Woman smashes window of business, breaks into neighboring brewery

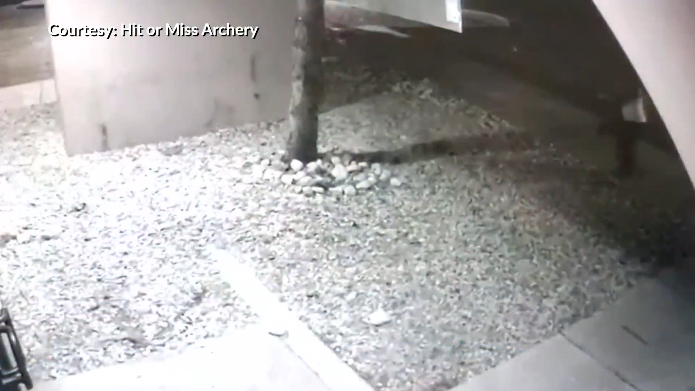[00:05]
Surveillance video shows a woman throwing large rocks at the front window of hit-or-miss archery.